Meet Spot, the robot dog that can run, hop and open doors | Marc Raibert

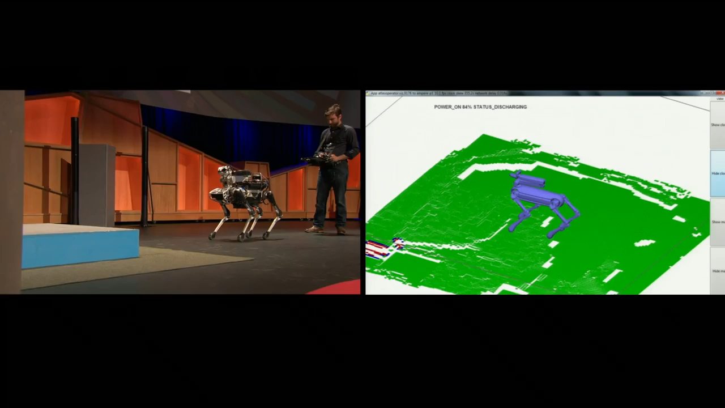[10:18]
This is a terrain map where the data from the cameras is being developed in real time, showing the red spots, which are where it doesn't want to step, and the green spots are the good places.
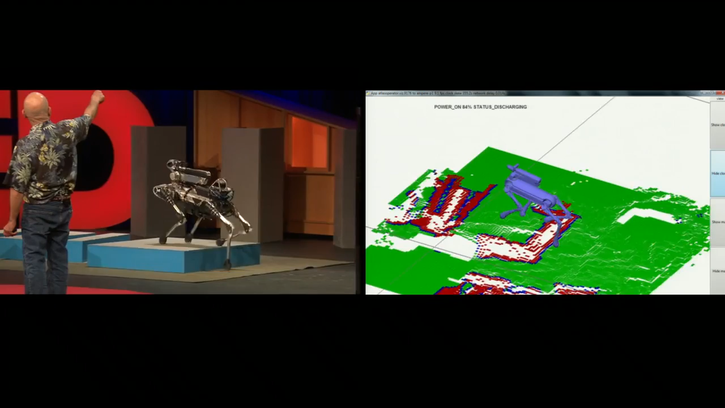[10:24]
And here, it's treating them like stepping stones.
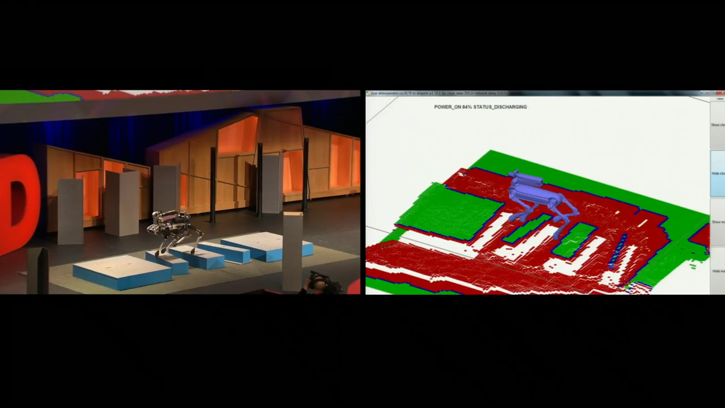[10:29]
So it's trying to stay up on the blocks, and it adjusts its stride,
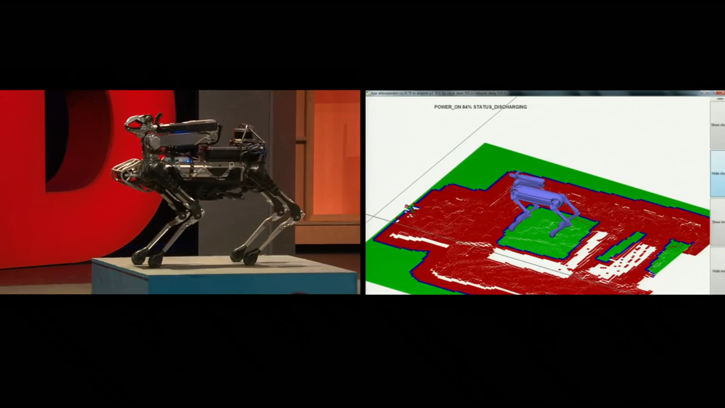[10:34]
and there's a ton of planning that has to go into an operation like that, and it does all that planning in real time,
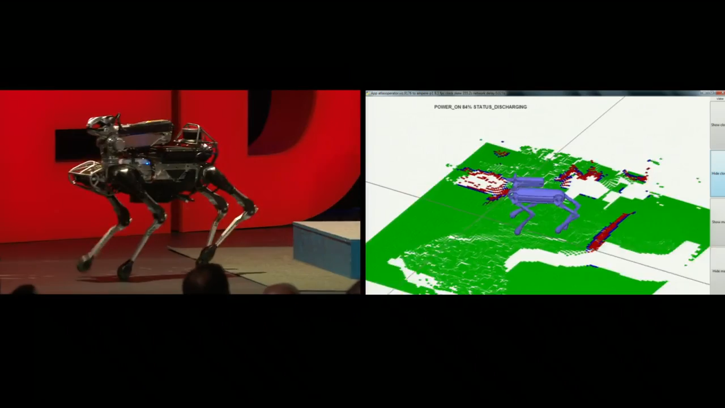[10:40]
where it adjusts the steps a little bit longer or a little bit shorter.
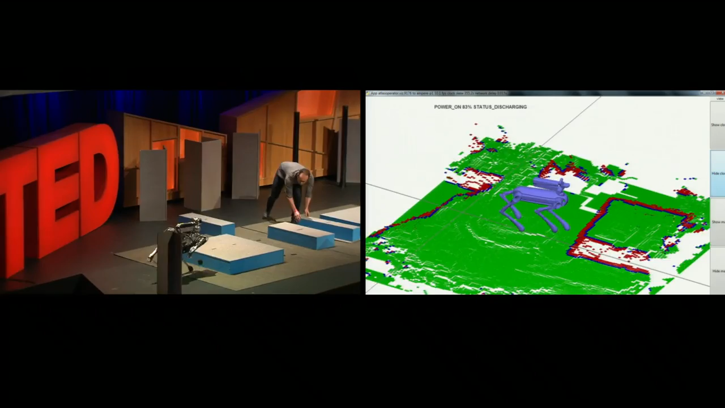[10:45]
Now we're going to change it into a different mode, where it's just going to treat the blocks like terrain
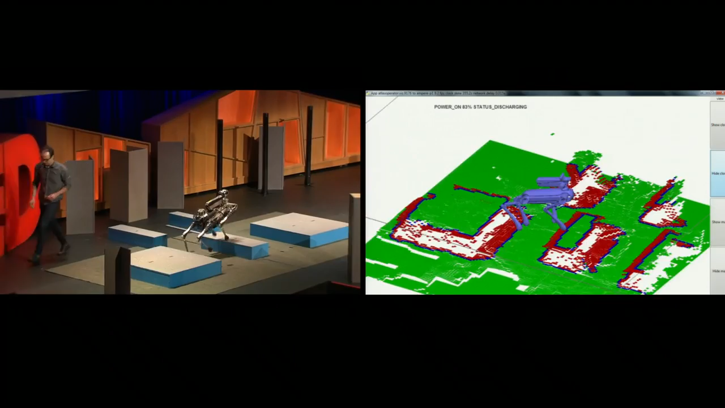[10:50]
and decide whether to step up or down as it goes.